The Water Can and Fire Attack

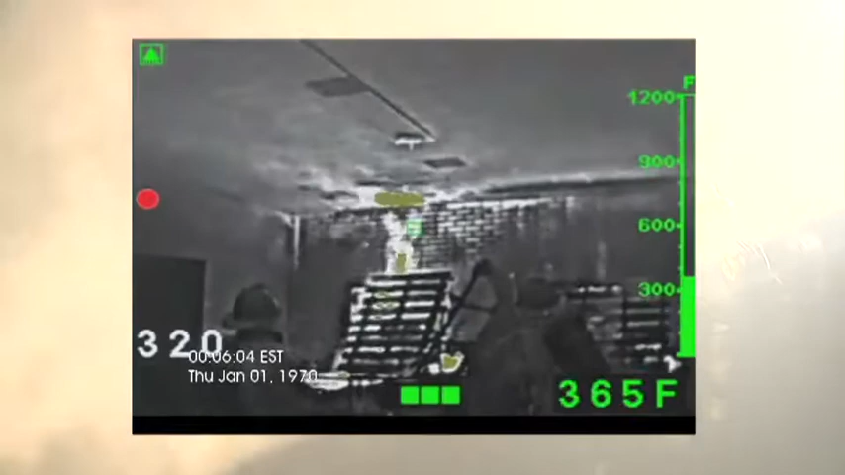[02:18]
On screen: spot 365°F
Fire on the left, we still have 400 degrees on the ceiling. Fire on the right, not even 200 degrees on the ceiling.
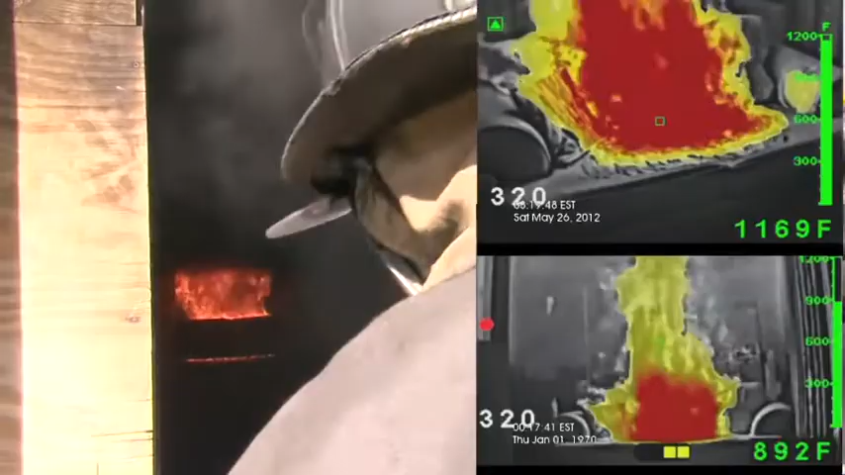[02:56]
We got 1,100 degrees, over 1,100 degrees at the base of the fire.
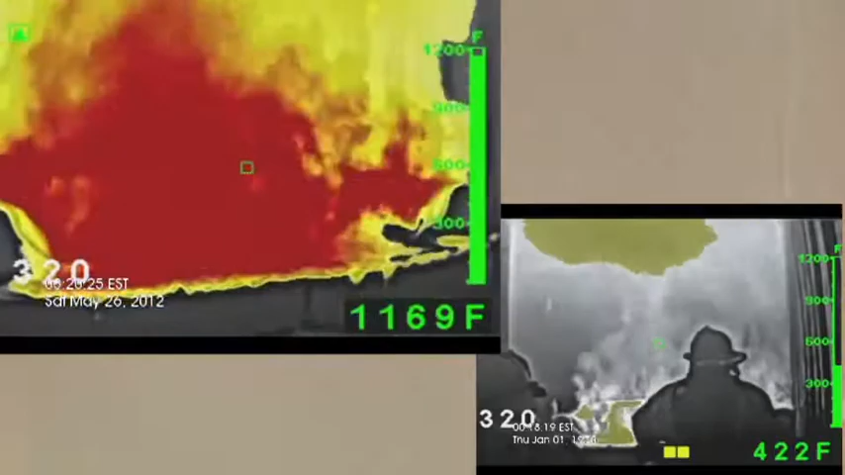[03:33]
Quick hit at the base of the fire.
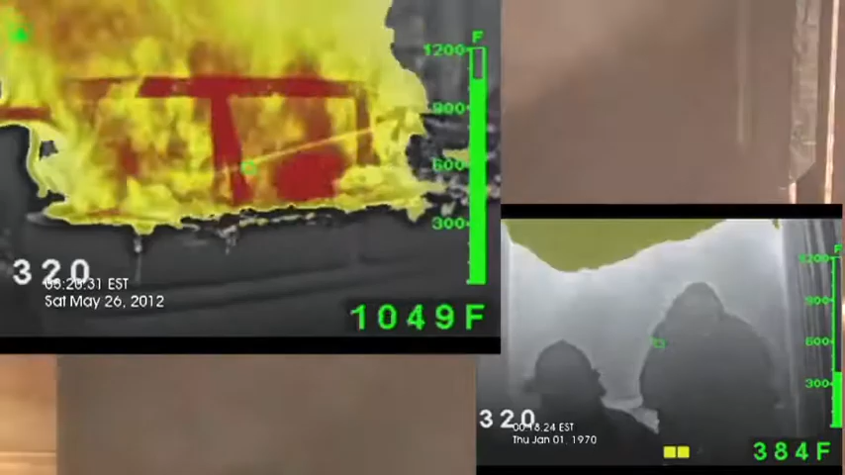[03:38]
See the temperature is already getting down below 1,000 degrees. This is a well involved couch fire, obviously.
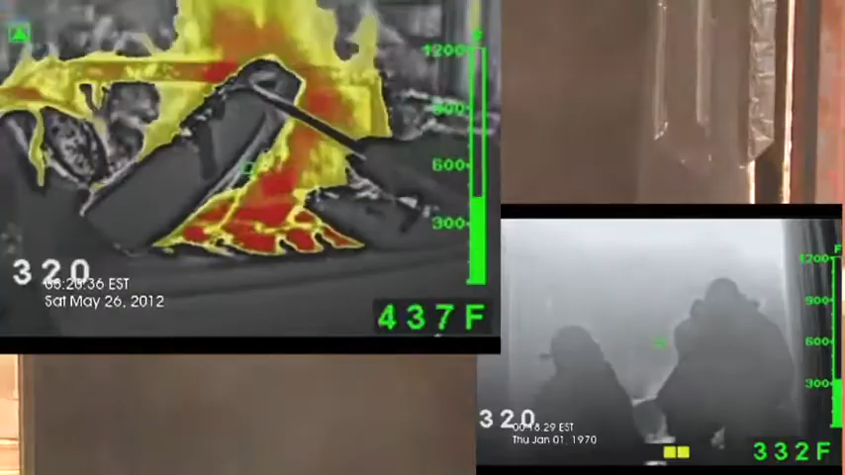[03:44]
You're going to get the hook. You've got to actually open up the fire pretty good with the can or with the hook.
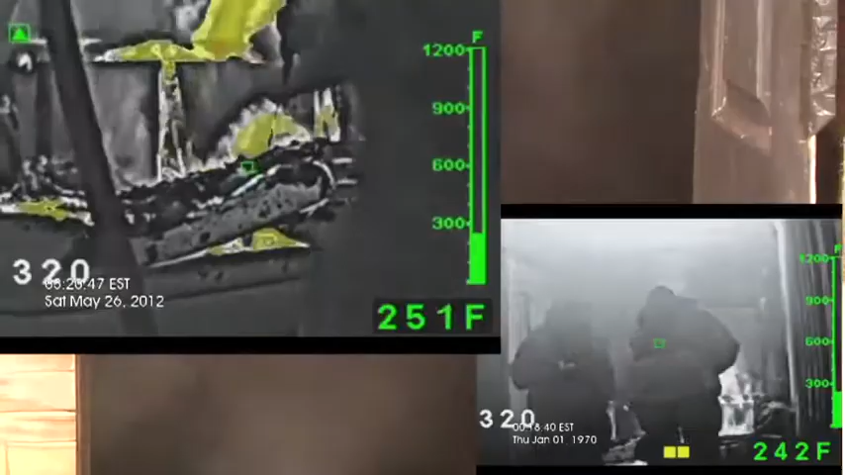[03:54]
You've got to get up and close personal.
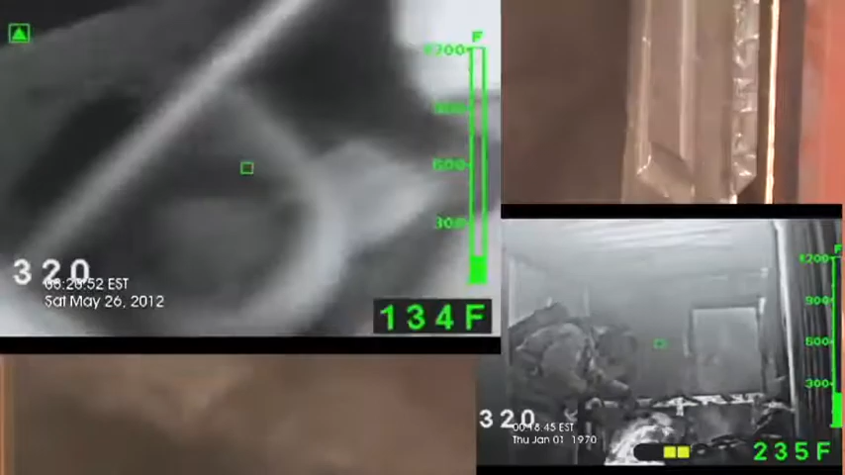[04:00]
All visible flame is out, most visible flame is out at this point. But look at the temperature now. We're down to 180 degrees at the base of the fire.